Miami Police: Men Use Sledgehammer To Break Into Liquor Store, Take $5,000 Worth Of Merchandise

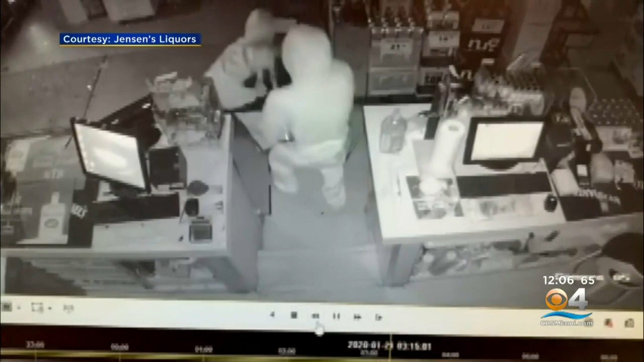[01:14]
THEY QUICKLY BREAK DOWN THE DIVIDER TO MORE EASILY MOVE ARMFULS OF LIQUOR IN AND OUT.
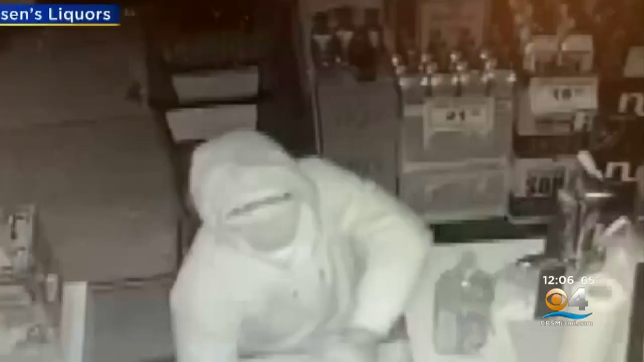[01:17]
THE OWNER SAYS THEY GOT AWAY WITH ABOUT 30 BOTTLES, MORE THAN FIVE GRAND IN BOOZE.